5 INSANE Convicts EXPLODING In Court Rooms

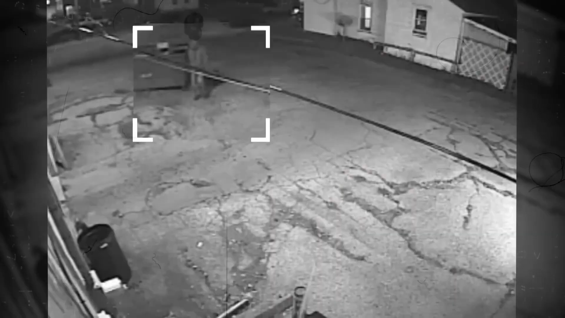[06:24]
As Ricky approached the store owner, armed and ready, fired a warning shot to deter him.